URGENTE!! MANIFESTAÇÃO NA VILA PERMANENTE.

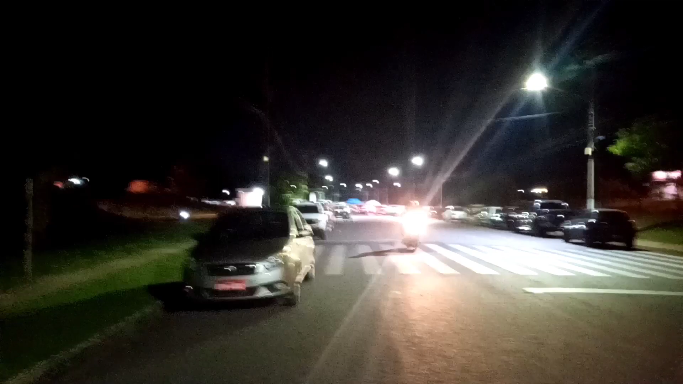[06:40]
Esse ônibus aqui de viagem, olha só, não vai passar.